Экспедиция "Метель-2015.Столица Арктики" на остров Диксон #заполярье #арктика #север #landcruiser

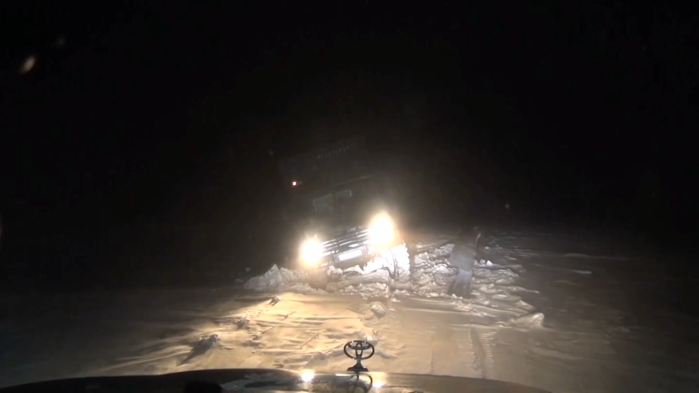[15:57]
а в сумерках даже пришлось полностью остановиться. Видимость пропала совсем.